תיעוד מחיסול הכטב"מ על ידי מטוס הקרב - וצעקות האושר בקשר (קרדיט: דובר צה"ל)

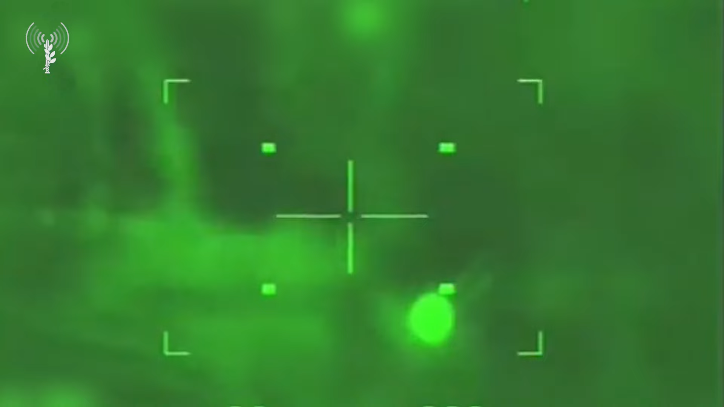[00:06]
כן! תוצאה, מחדות 1 בתותח. חדות 1 קיבלתי את 10 חיובות.